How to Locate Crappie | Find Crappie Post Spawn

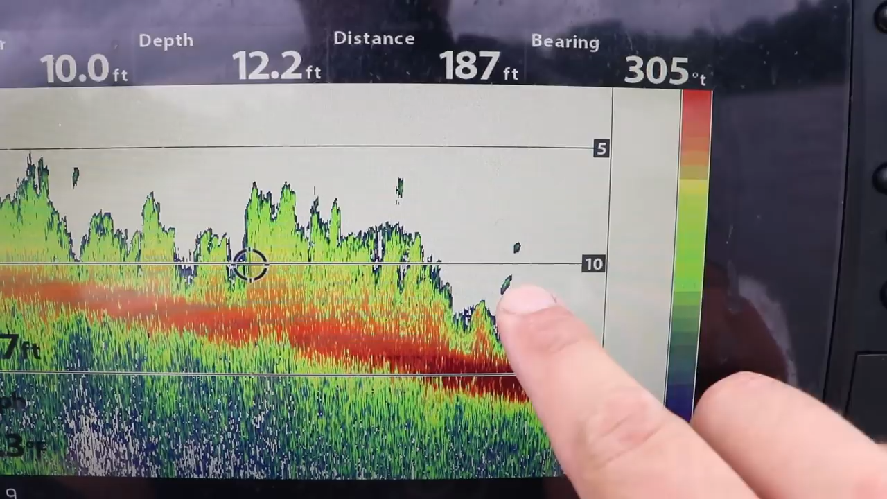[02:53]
On screen: depth 12.2 ft
crappie this this spring during this post-spawn season whether it's throwing some sort of spinner bait beetle spins under spins or throwing cranks or just trolling tubes
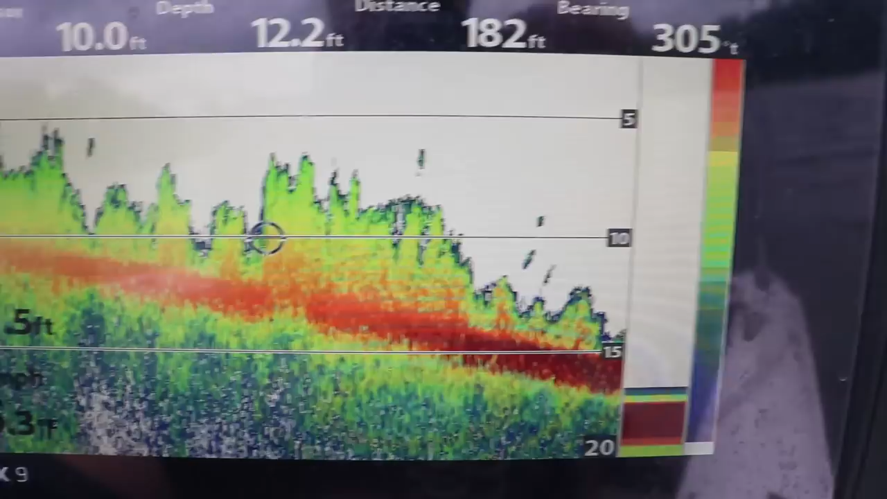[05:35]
doesn't need to be anything fancy something that's gonna show you the bottom and show you the weed line
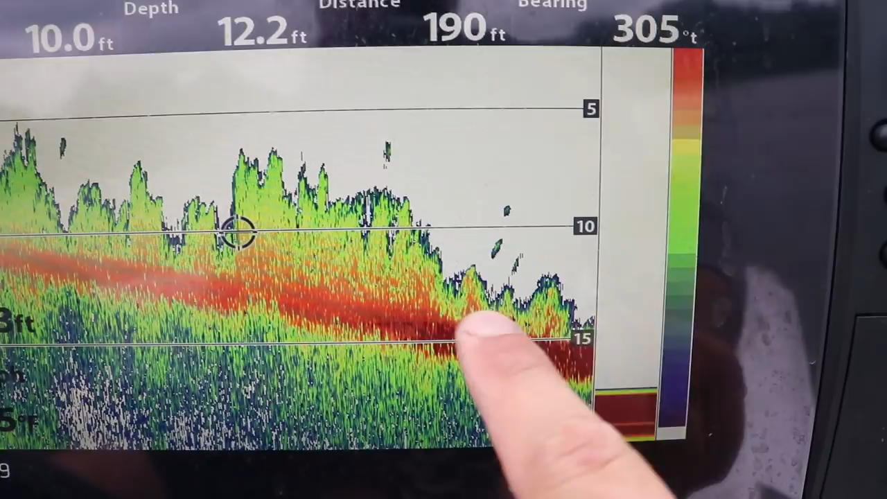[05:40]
stacking up and down whether it's cabbage coontail milfoil lily pad I mean lily pads obviously you'll be
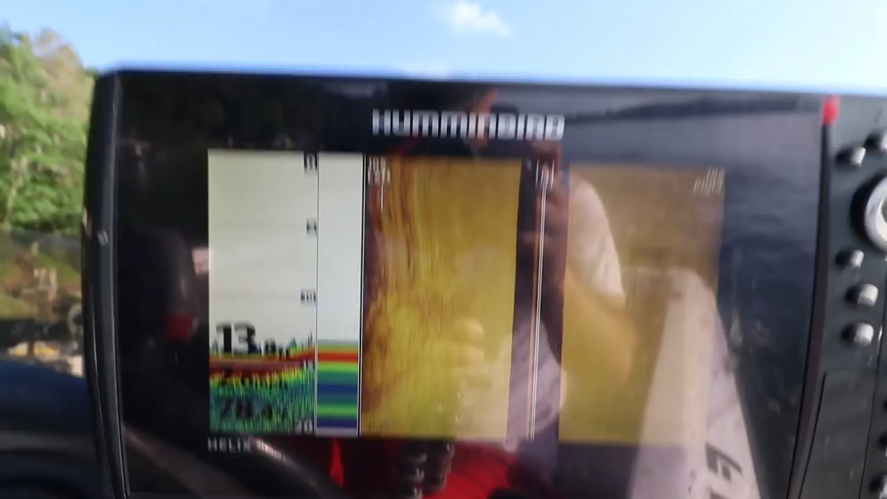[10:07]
all right so here's how to go about finding these weed lines I'm just
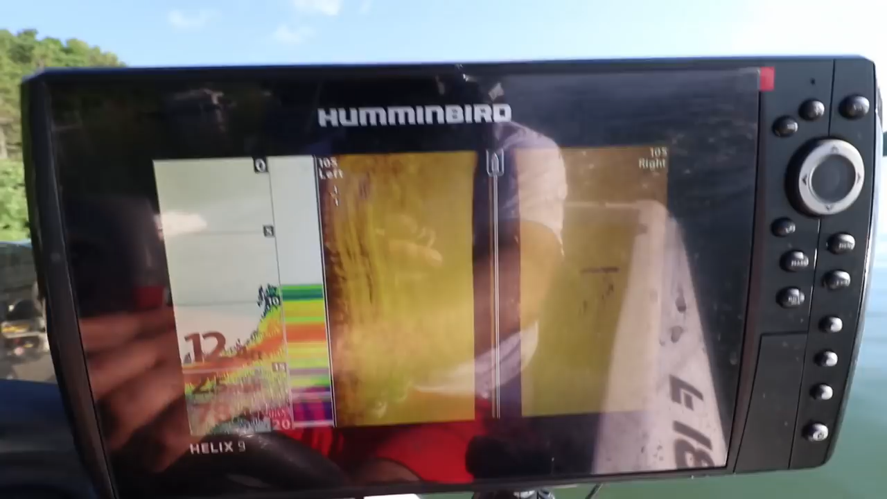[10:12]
gonna kind of troll
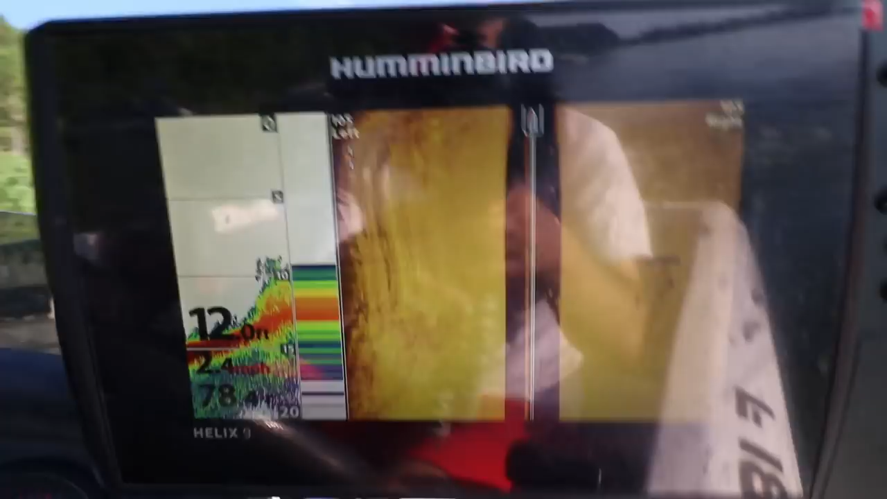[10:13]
around this the shoreline here and that's what I'm looking for right there
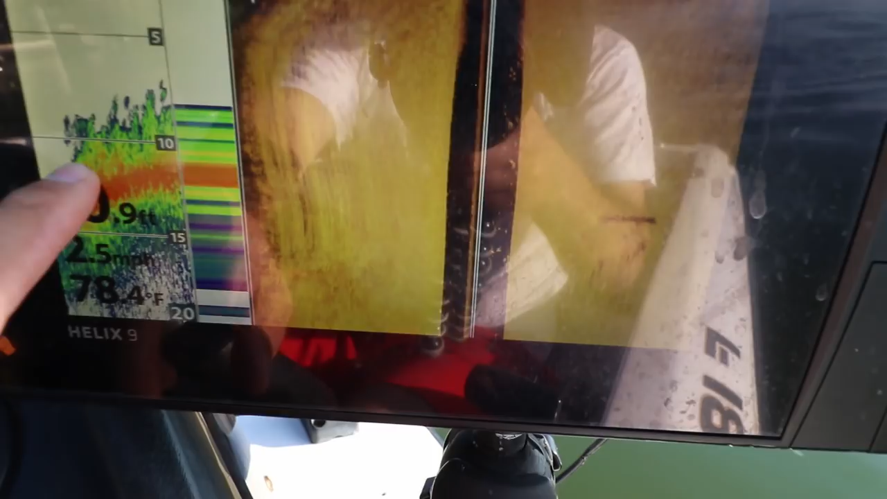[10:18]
On screen: water 78.4°F, speed 2.5 mph
that's the drop off where the weeds stop they start getting pretty
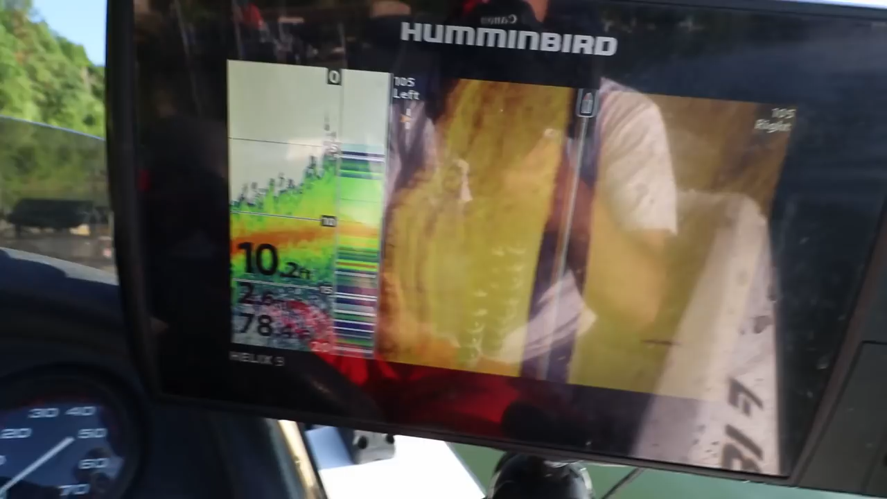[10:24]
thick now you don't have to have something like this actually let's just
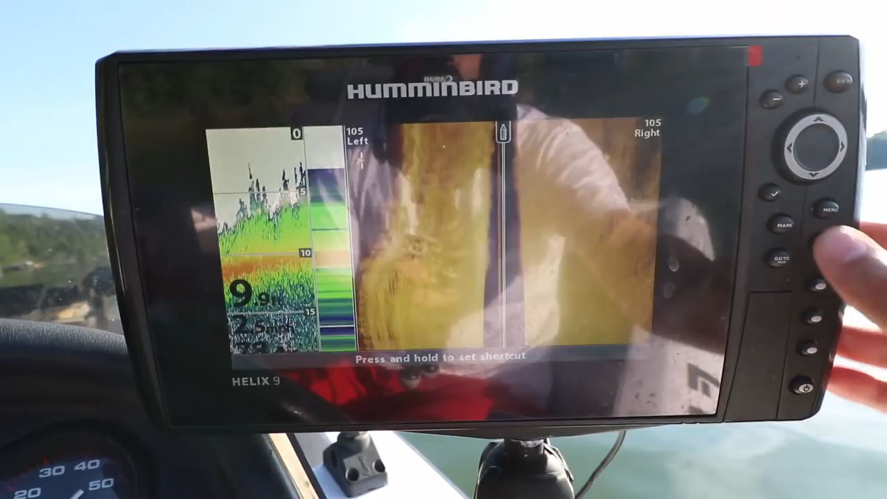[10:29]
do this there we go this is all I'm looking for I'm just gonna kind of weave through
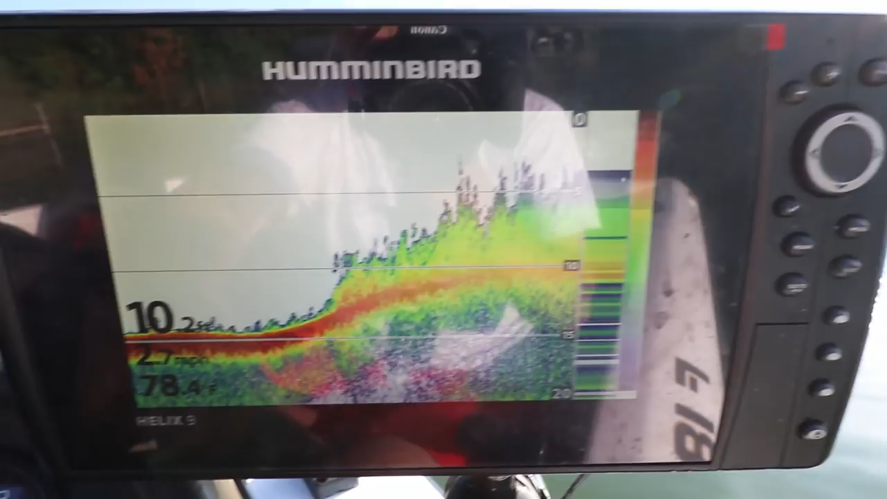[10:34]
On screen: depth 10.2 ft, water 78.4°F, speed 2.7 mph
till it starts again and stops again and
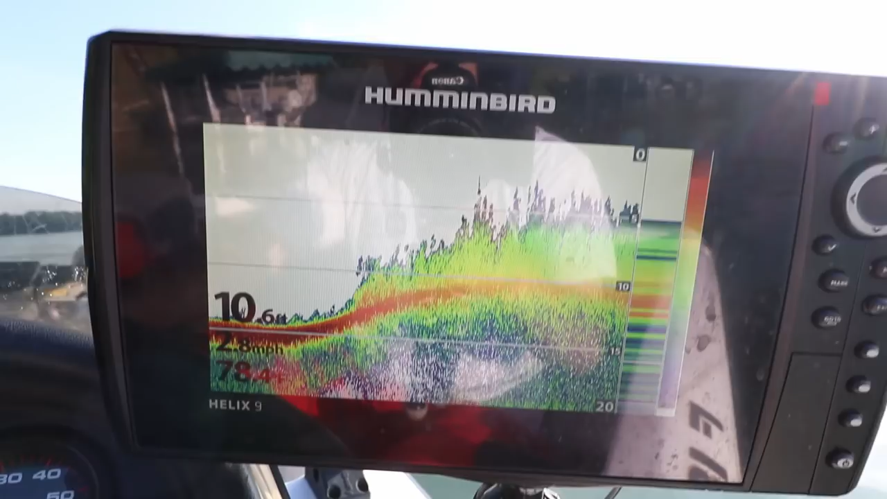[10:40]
On screen: depth 10.6 ft
you can throw buoys out if you don't have a GPS system like you don't have
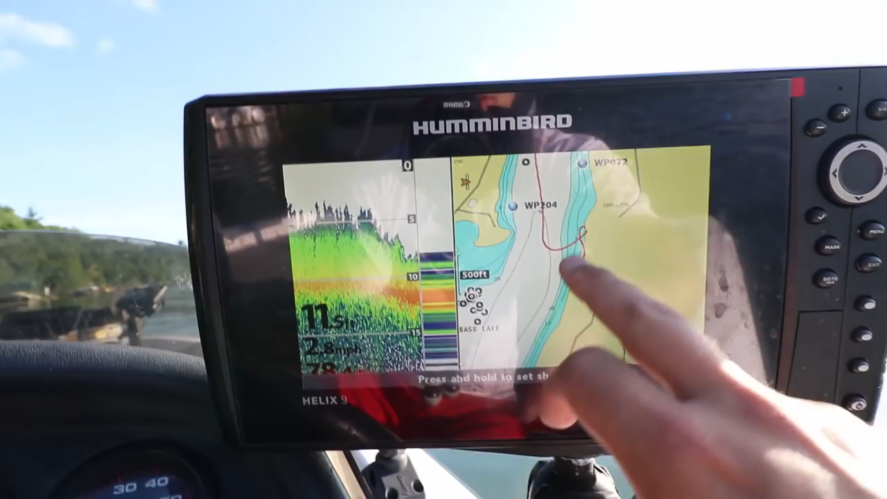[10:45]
a GPS system that that marks your path you just throw buoys behind you might
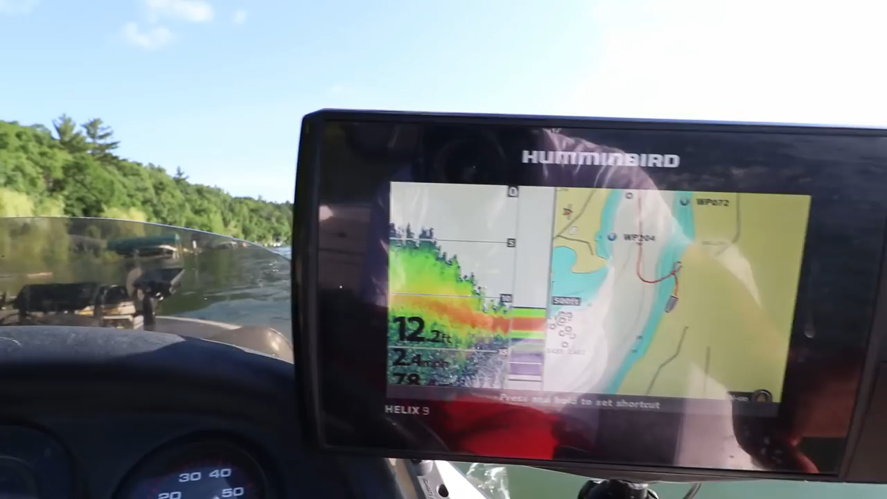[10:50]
might be throwing a lot of buoys but this is kind of how you find the weeds right here okay